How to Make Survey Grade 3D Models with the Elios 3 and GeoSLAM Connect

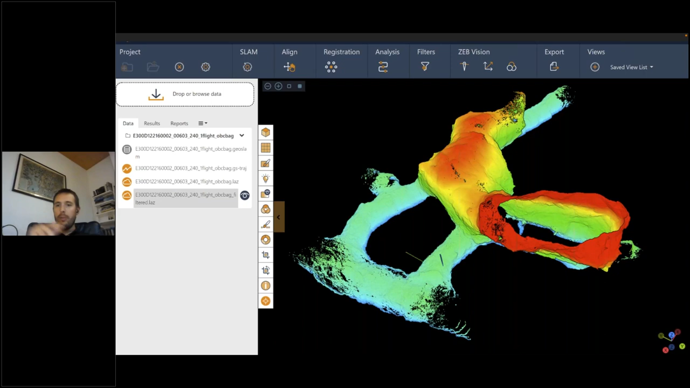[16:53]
We still had a good signal almost everywhere. We didn't flew further on the back blue tunnel on the top of the screen because we were starting to lose the signal with the drone. But for the rest, we had a perfect signal. And Zach, you can continue, please. And you can play all the animation. So on the bottom right, it's the mine that you saw the flight trajectory before.
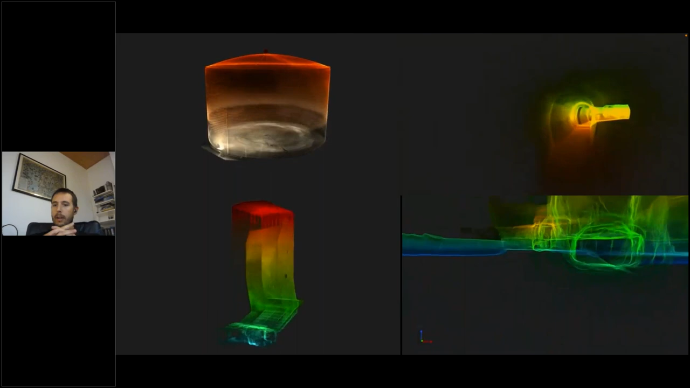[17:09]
That is mapped.
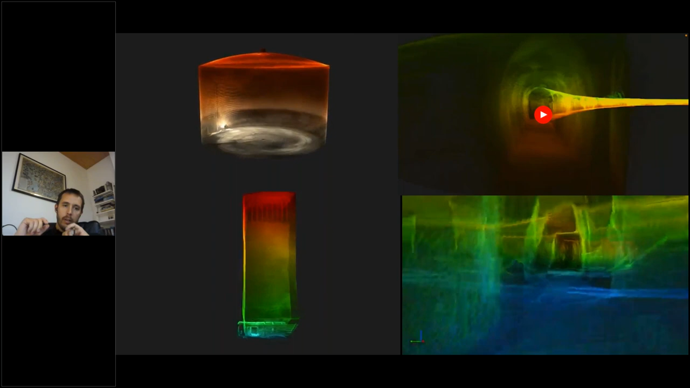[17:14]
On the top left, it's a storage tank.
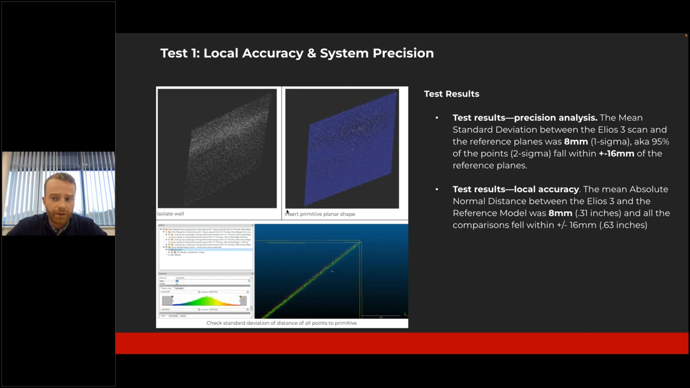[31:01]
So some fairly accurate results here, both assessing local accuracy and precision. And on the next slide, we can see those results in a bit more detail. And we can see the six planes and six tests that were assessed and the results in full.
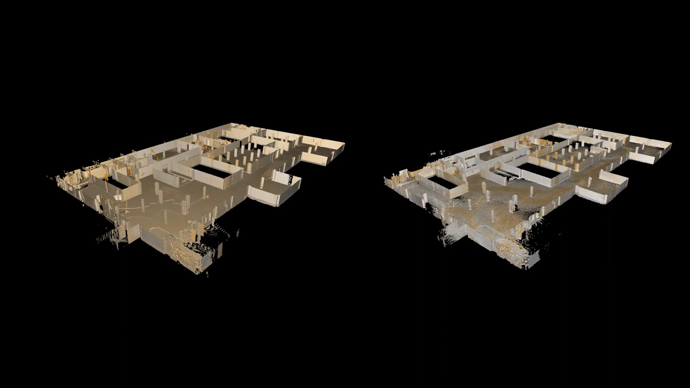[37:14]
And the scan captured by the Regal VZ 400 on the left. So you can see very clearly the same environment.
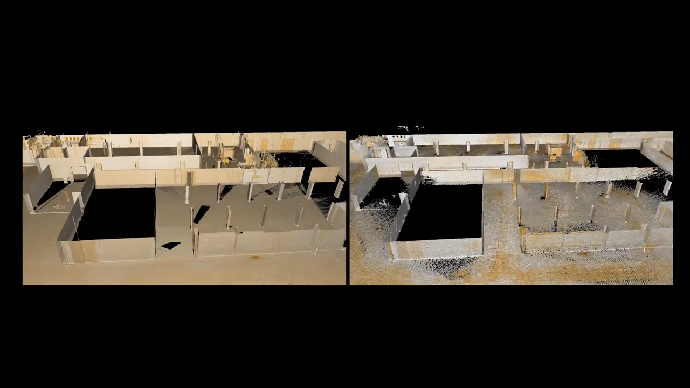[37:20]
Obviously,
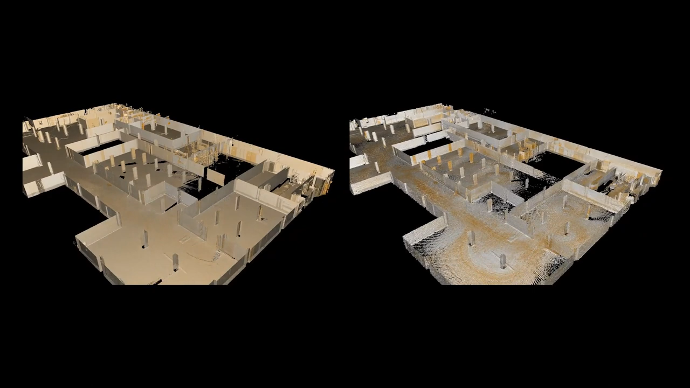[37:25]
we've got a bit more noise coming out of the ELIOS-3 scan and some areas that were not captured in full completion.
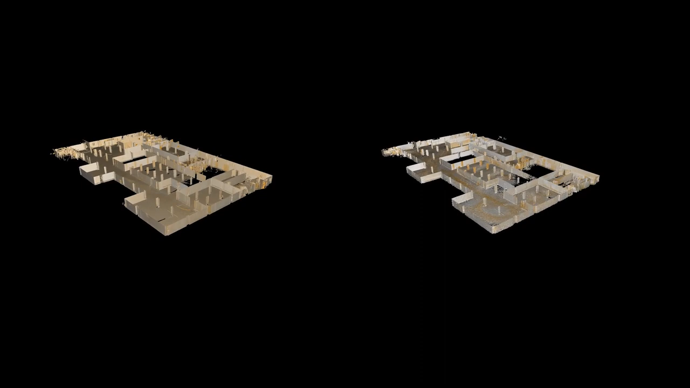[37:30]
But we captured the intended areas and the targets as well. So we can carry out the test required to complete the accuracy report.
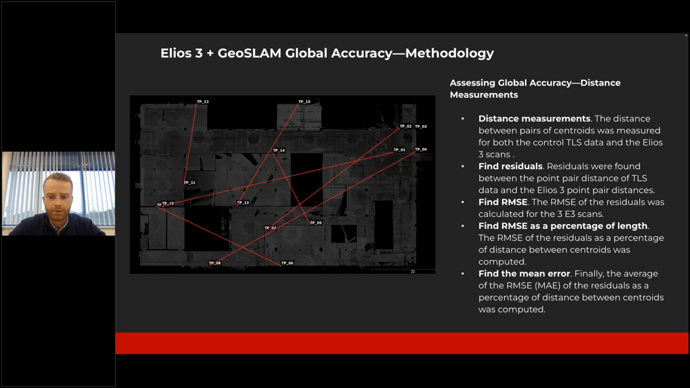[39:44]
So we can see here that we've covered essentially the whole scan environment by measuring these different point pairs that are scattered around the scan environment. Thanks, Zach. On to the next slide and we'll have a look at some of the results.
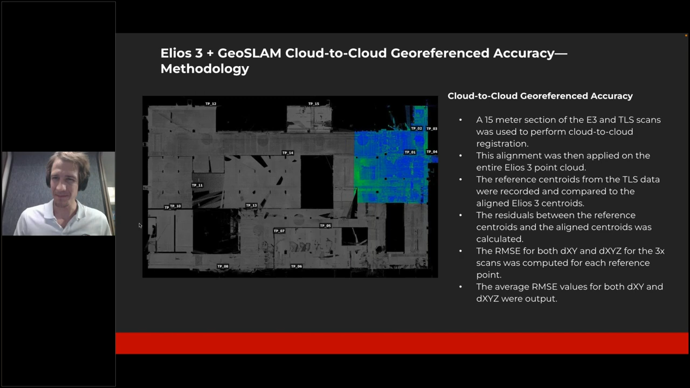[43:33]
The results were that for the XY error in average, we had a drift of 0.1%. And that's on the next slide, Zach. And for the XYZ error, the average drift was 0.2%. And so that's in percentage, in absolute error, the average RMSE for the XY. So just the 2D plane from the top view was 55 millimeter. And for the full 3D error, 110 millimeter.
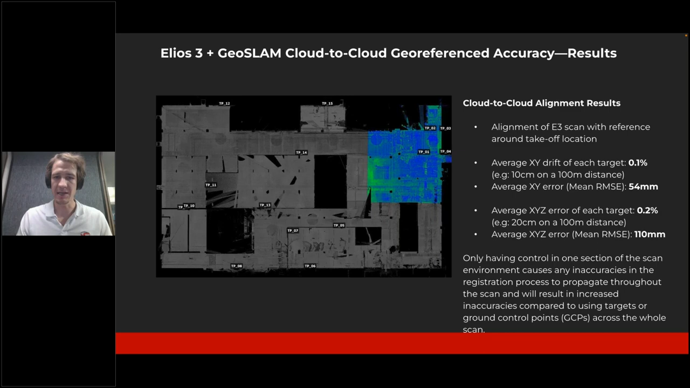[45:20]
which is really the accumulation of plenty of factors. On the next slide, I believe we have the tables that show more details. The goal here is really just to bring to your attention on that what we share before are the average errors.
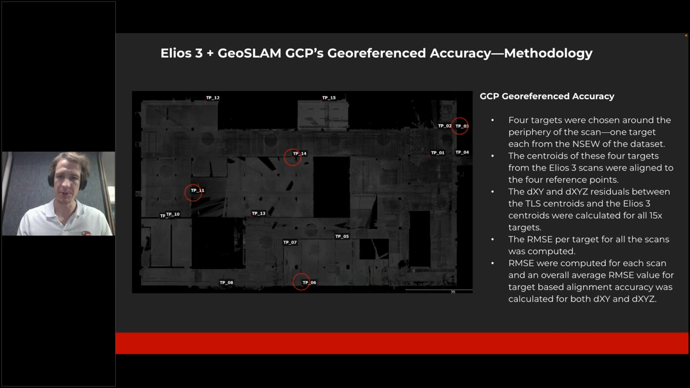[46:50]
And so here we have an improved absolute accuracy, which we can see on the next slide, since the alignment is using,